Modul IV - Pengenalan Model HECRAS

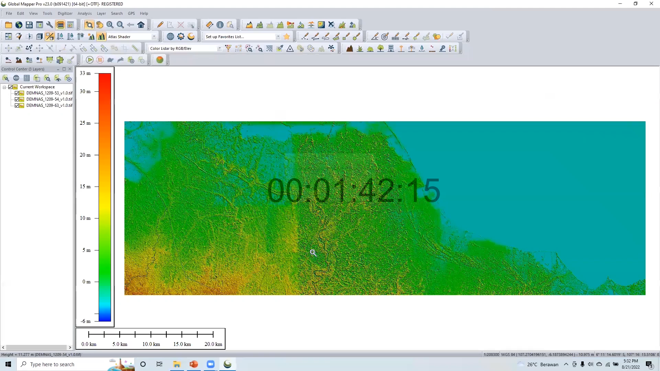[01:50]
Setelah itu, masukkan file citarum.kmz hasil dari Google Earth ke dalam Google Mapper.
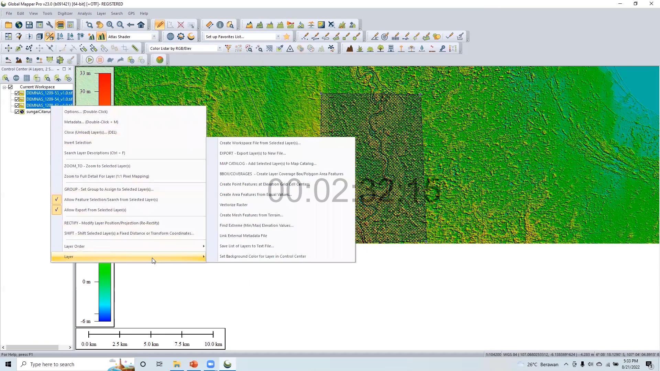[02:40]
Setelah itu, pilih seluruh data Demnas, klik kanan, pilih Layer, Export, centang seluruh data Demnas, pilih OK. Untuk format data, pilih GeoTIFF. Pada bagian GeoTIFF Option, pilih Elevation 32-bit Floating Point Sample dan centang Generate PRG File.
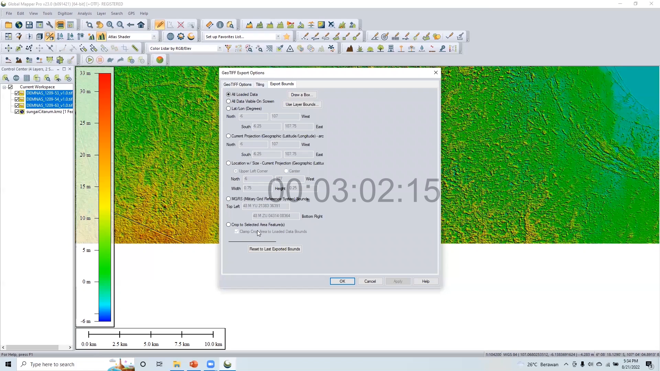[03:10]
Masuk ke bagian Export Bound, pilih Crop to Selected Area Features, klik OK, dan simpan file, misalkan Sungai Citarum.
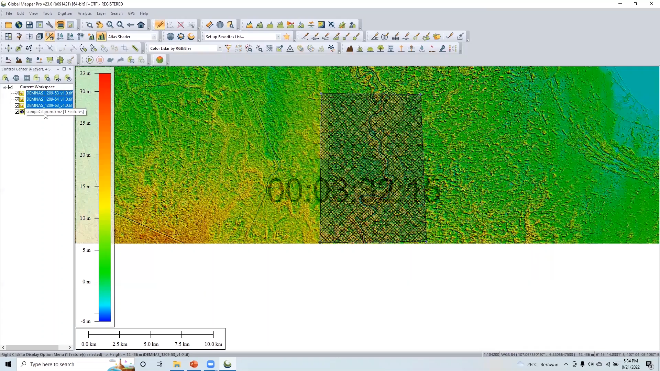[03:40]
Hapus seluruh data Demnas yang ada di Google Mapper. Masukkan file sungaicitarum.tiff yang telah dibikin sebelumnya.
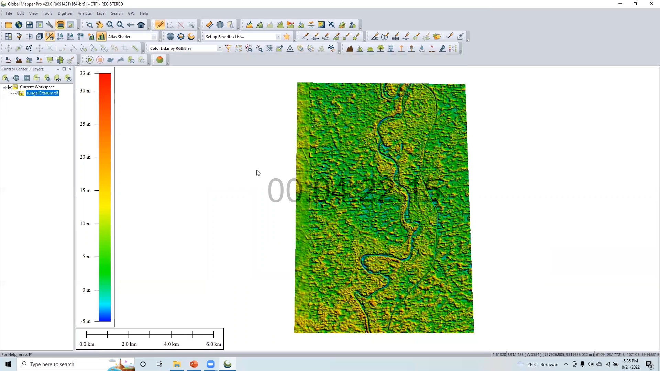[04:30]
Lakukan proses export kembali, simpan dengan nama Sungai Citarum underscore UTM.
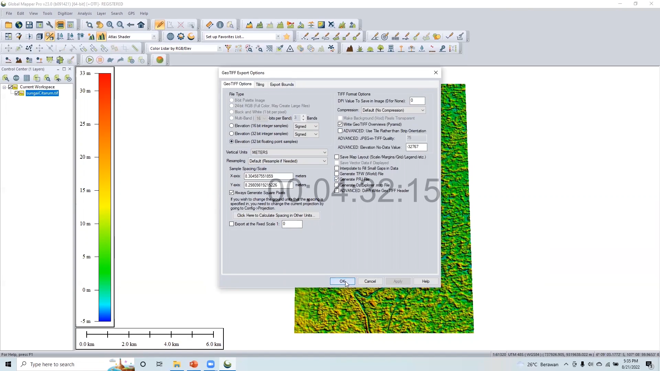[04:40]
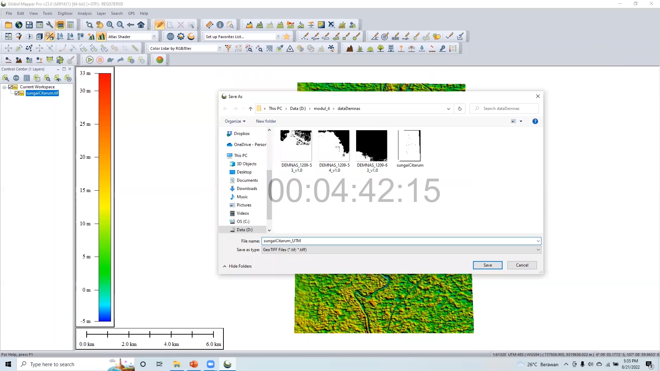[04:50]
Setelah selesai, tutup aplikasi Google Mapper.
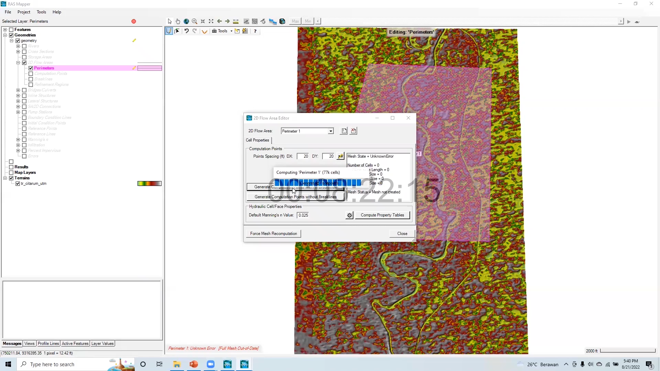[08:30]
Untuk Manning value, masukkan nilai 0,025. Klik Generate Computation Points with All Brick Lines. Klik Force Mesh Recomputation. Setelah itu close.
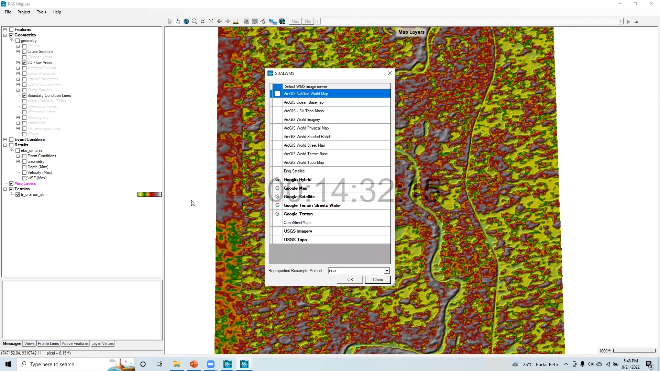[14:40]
Mengganti base map menggunakan Google Satellite.